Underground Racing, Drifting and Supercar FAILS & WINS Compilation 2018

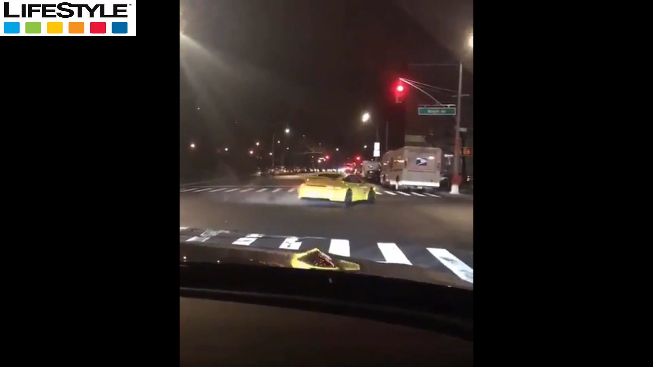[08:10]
maldito. Ay, la cría. No, pero él tiene que estar drogado. Ay, qué maldito loco.